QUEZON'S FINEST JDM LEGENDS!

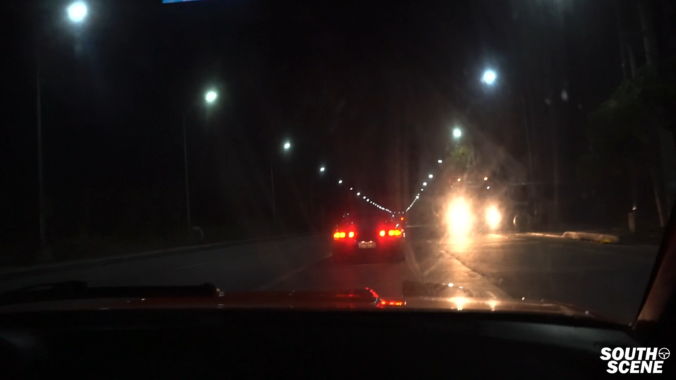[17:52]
Close road naman to mga boys, no?
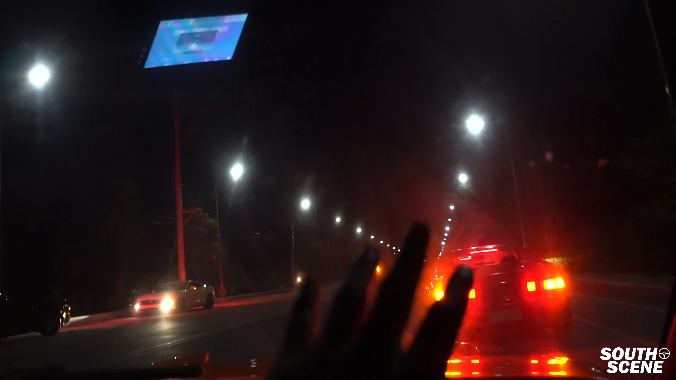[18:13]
Safe lang. Safe lang. Nagro-rolling shot kasi kami, kaya ganito, nagpi-film.